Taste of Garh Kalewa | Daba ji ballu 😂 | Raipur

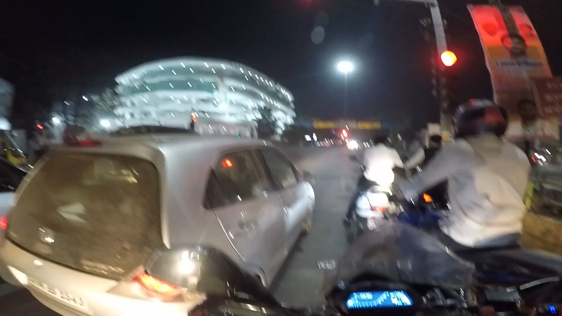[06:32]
ये क्या बिल्डिंग, मल्टी लेवल पार्किंग बन रहा है ना ये। सही है।